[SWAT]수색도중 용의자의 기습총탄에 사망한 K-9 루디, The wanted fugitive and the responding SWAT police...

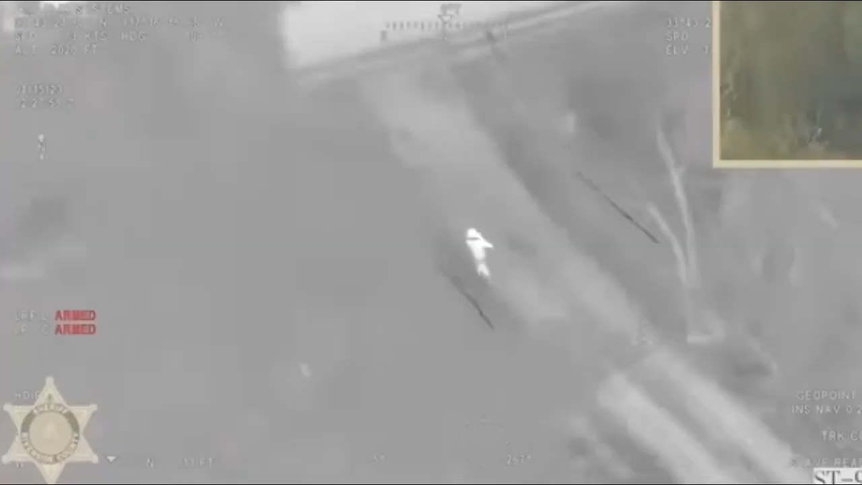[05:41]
We will now show you video footage from the helicopter. We'll start some announcements over here. Hey, you see that gun move? Yep. He gets it.
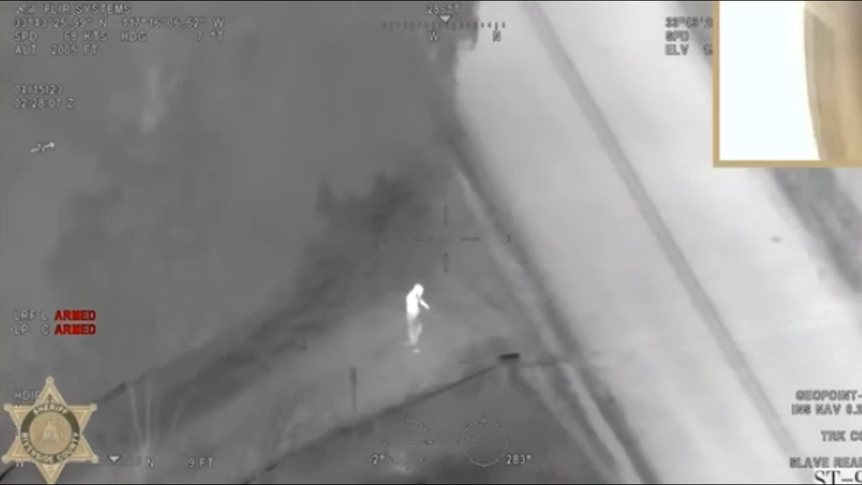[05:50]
We're gonna have a crossfire. Yep, yep. It's off gun. Call it, LT. Call it. Hey, they're off gun. Who is? Drop the gun! If he budges, you tack him. Drop the weapon immediately! Get on the ground! Drop the gun!
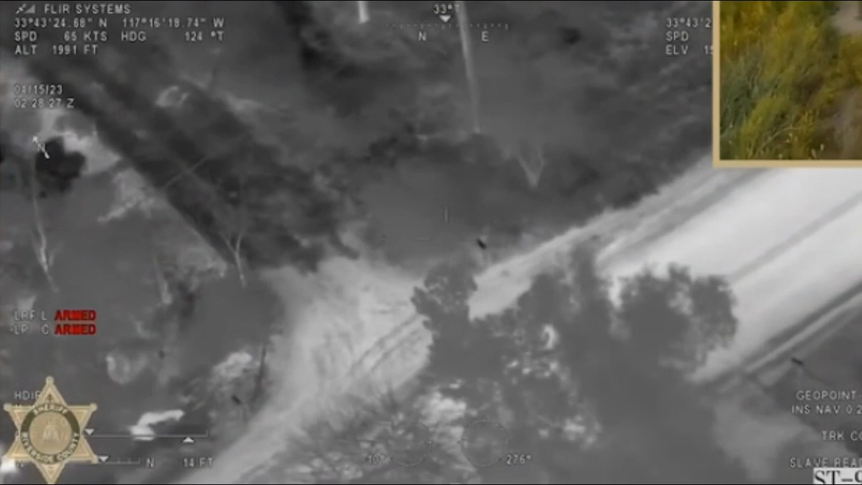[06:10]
Get on the ground! Don't let him walk towards that. Drop the gun! Get on that ground!
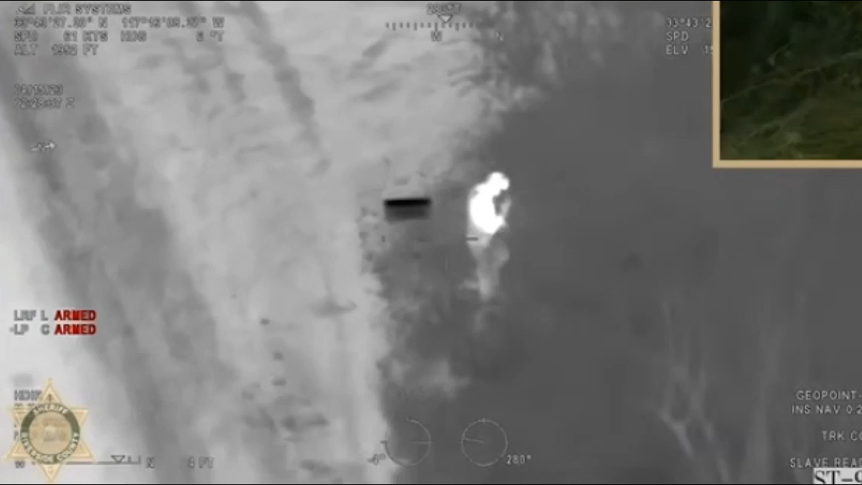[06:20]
Drop the gun! We gotta move up on a unit. Hey, where is he? We gotta keep moving up on him. I got cover. We're moving it out.
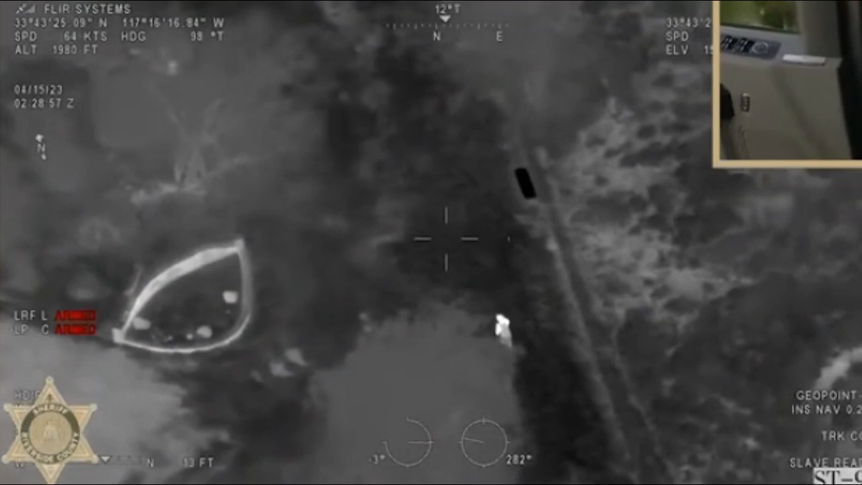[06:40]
Where? There, right there. Okay. Hold.
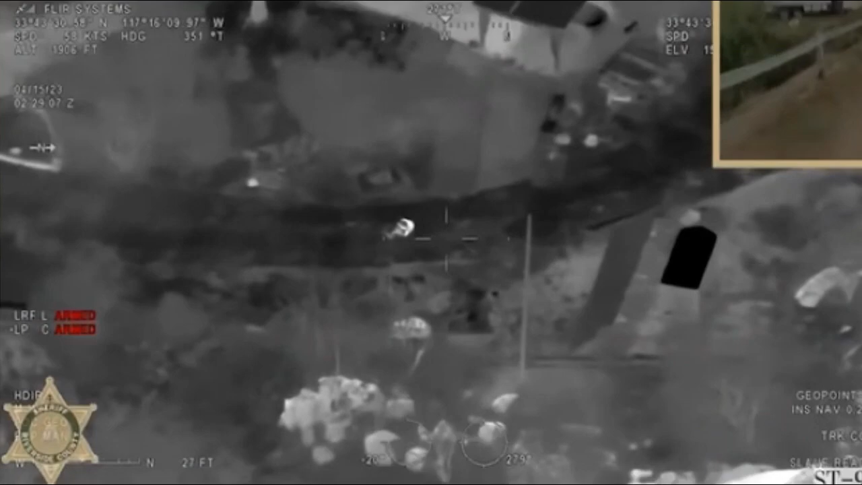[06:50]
Don't move your head. We got shots fired, and he is down. Hey, we got to move on. Guns in his hand. We don't want him to go to that house. Guns in his hand. I know. Let's go. We got to move on him because that house could be occupied.